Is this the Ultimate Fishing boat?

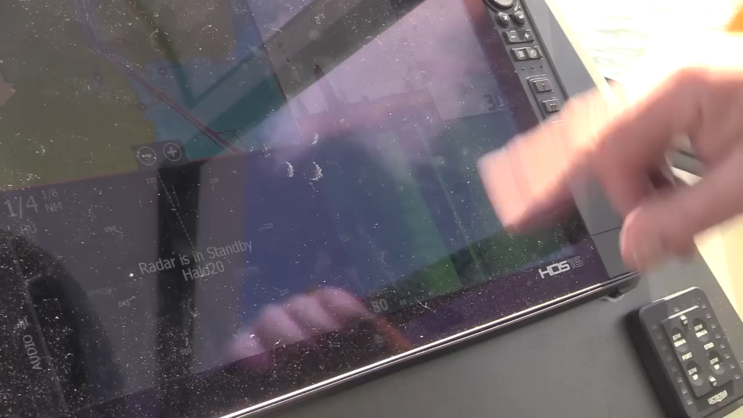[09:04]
if I want to control and operate them, so for instance with the radar, let's turn that on.
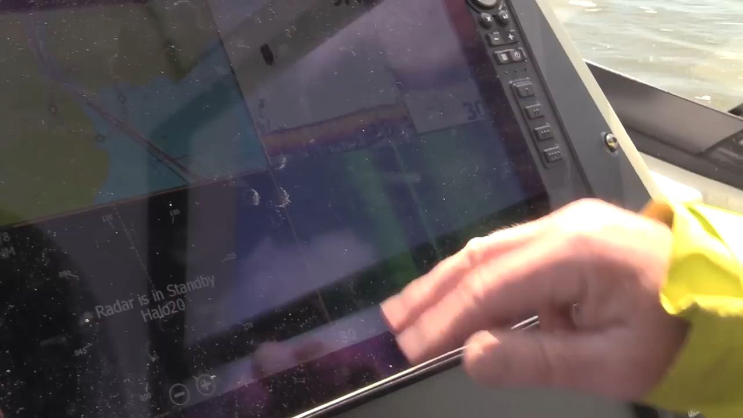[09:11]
So that's now actually going to the radar screen which then brings up the menu there.
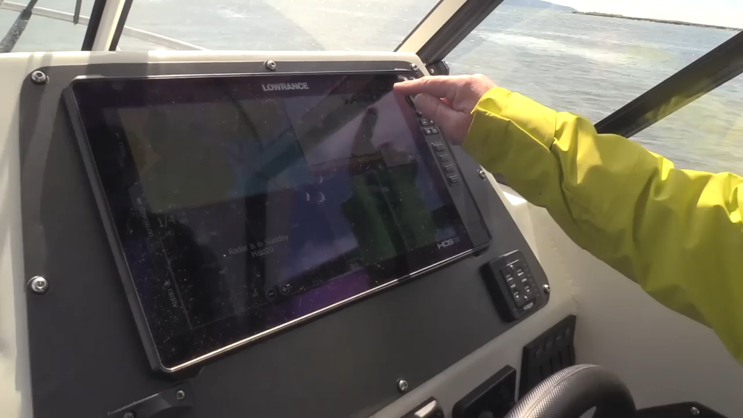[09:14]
So what I want to do is I then want to transmit and
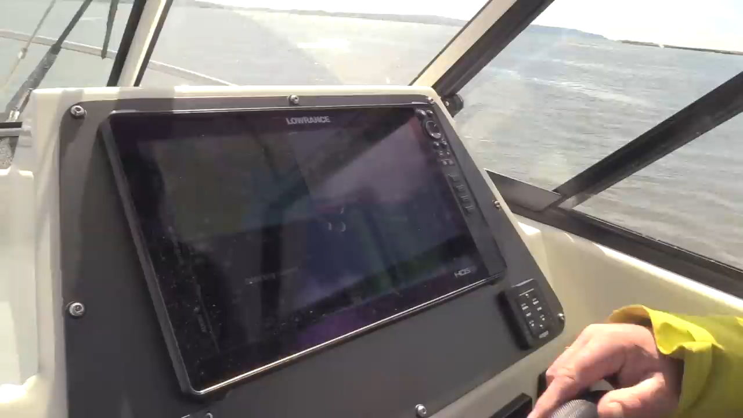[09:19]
as you'll see that will then turn that on and that will then transmit directly. So what that's effectively done is turn the radar on on the whole system here.
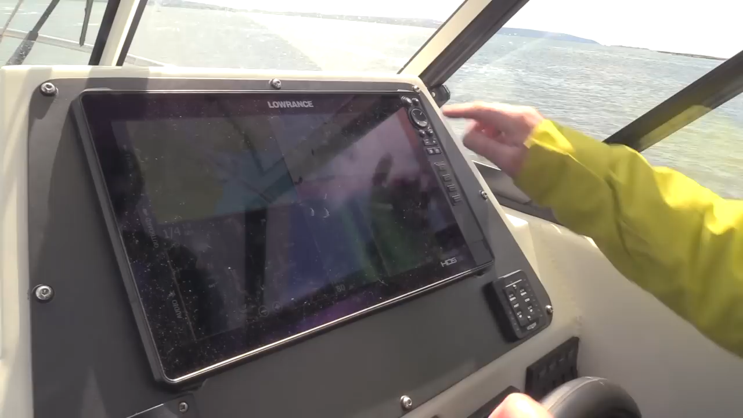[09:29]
So if I go to radar, you can see the radar operating.
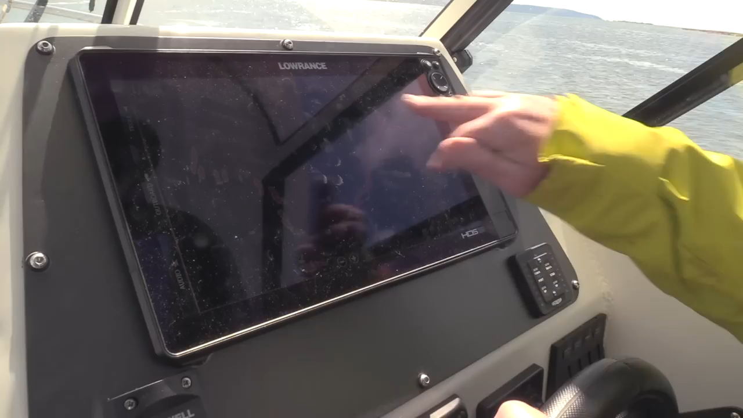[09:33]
With the radar as well, you've got harbour mode and you've got different modes and that basically is adjusting the sensitivity of this.
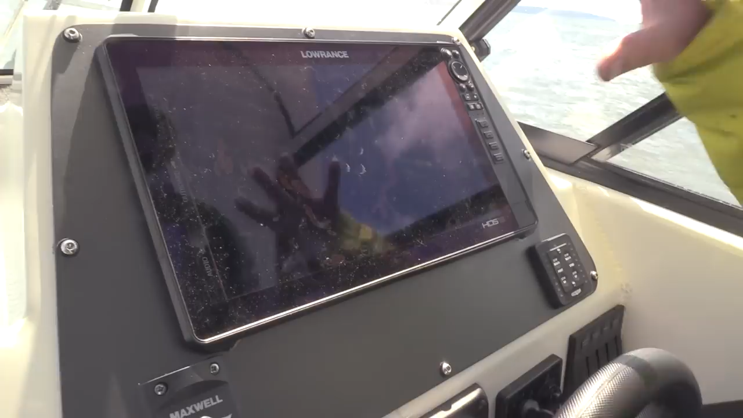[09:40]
These are all the marshes I imagine there, are they?
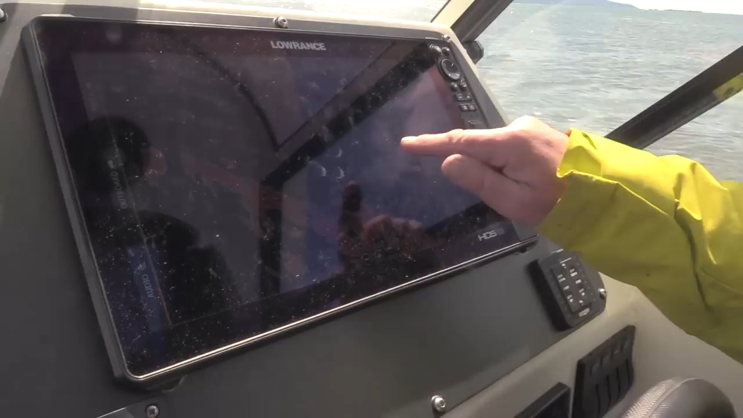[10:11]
That will then show obviously that's one ferry there. That's another ferry as well? That's exactly that ferry there.
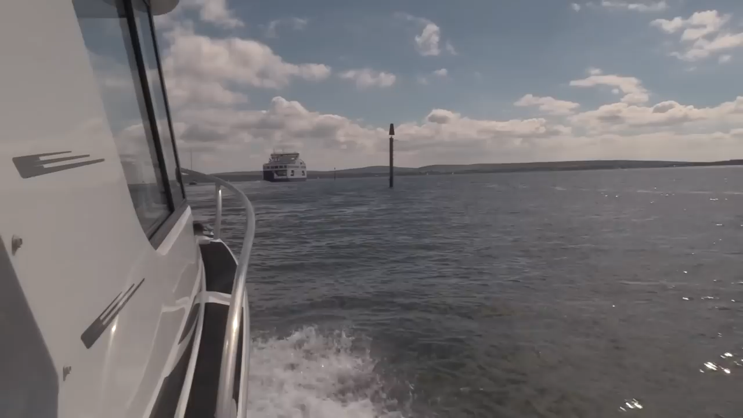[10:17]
Yeah, so you can see the boats coming in as well. So you can see those.
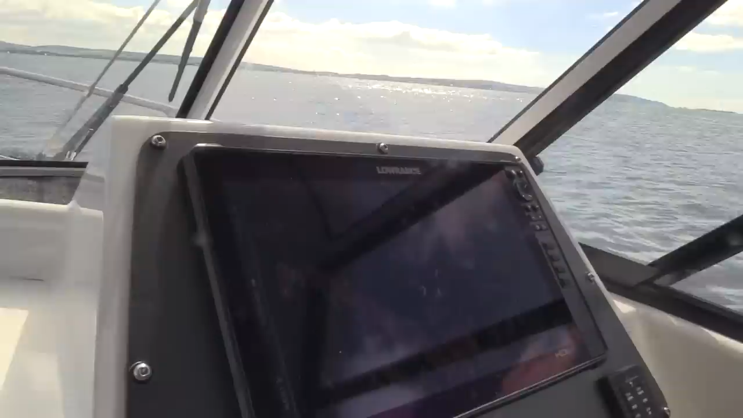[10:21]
So really, really important to have a good radar system, particularly if you get stuck out of the fog and understand how to use it. In the solar it's busy as well. Exactly. But that's just that part of it.
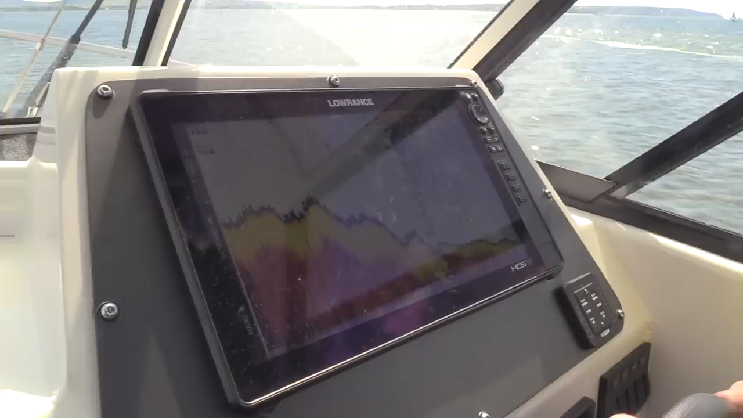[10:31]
So when I'm actually out fishing, what I like to do is I like to have the sonar on and have a sonar zoom.
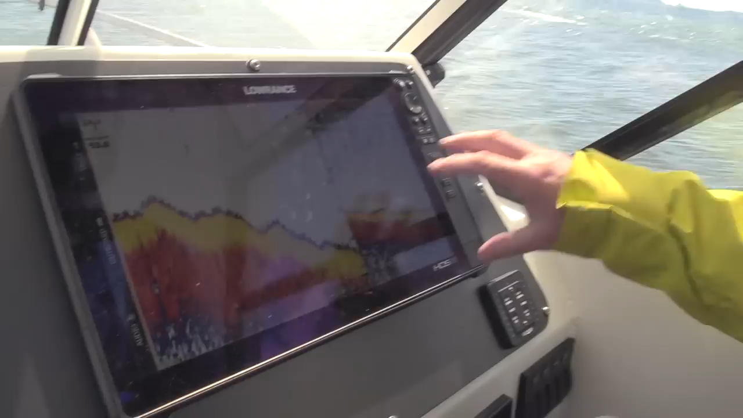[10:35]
So this is a zoomed in on exactly what's going on here.
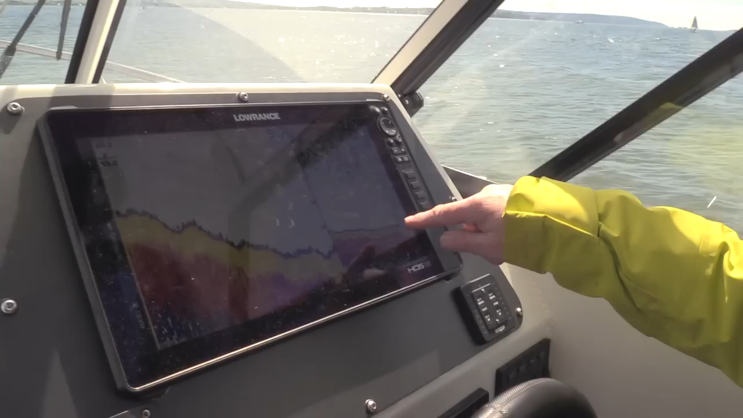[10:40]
We're only in just over 14 and a half feet of water. Not a lot of water.
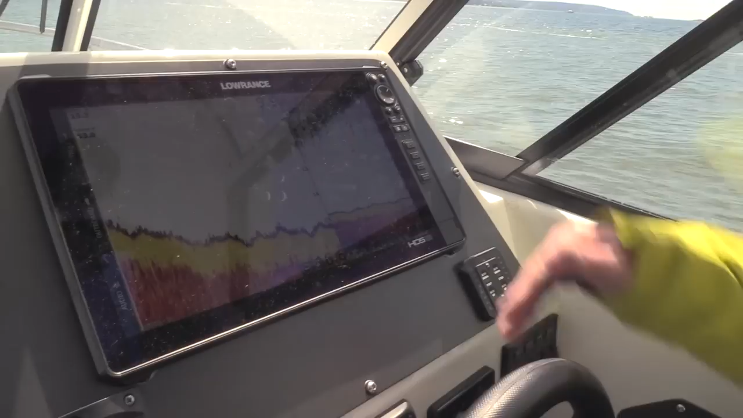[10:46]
This is, I normally have this on probably 200 kilohertz, which is the frequency. There we go, there's a load of fish there.
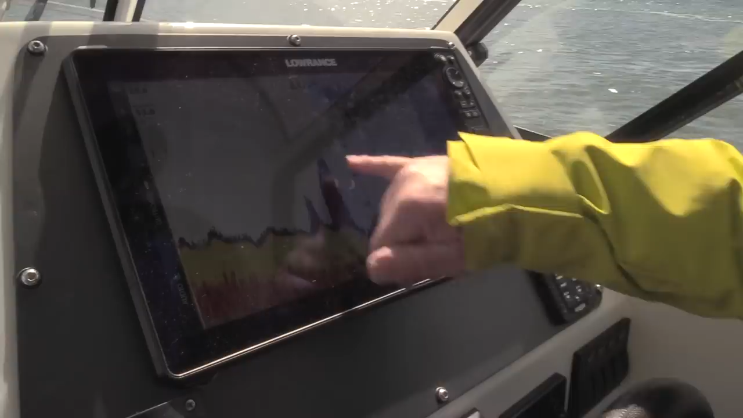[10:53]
So that's a load of fish that we've just gone over there.
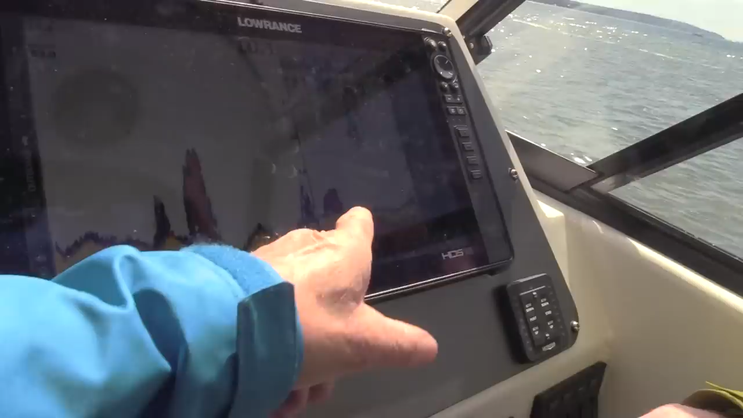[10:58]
They've got the fish on the standard screen or so. And that's it. And that's zoomed right in.
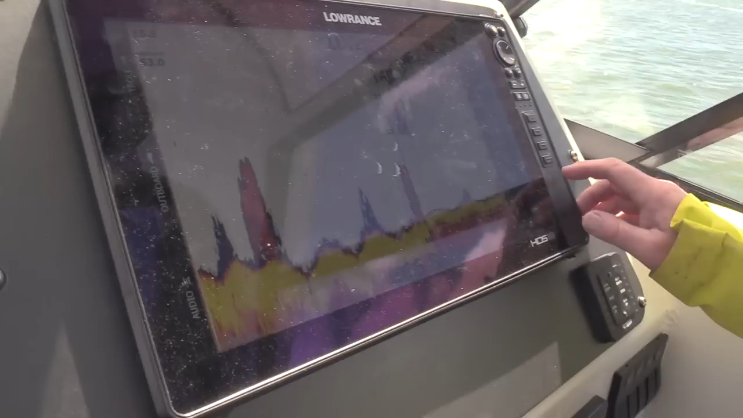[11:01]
If I didn't want to have that, I can alter the scroll speed of all the different features here.
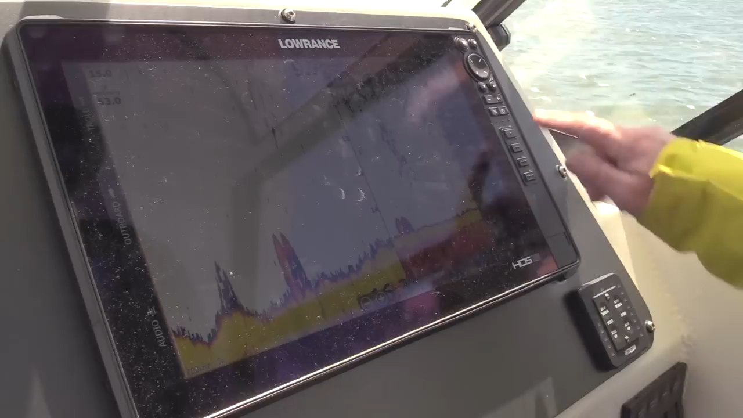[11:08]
But if I come back to that and then go on to zoom,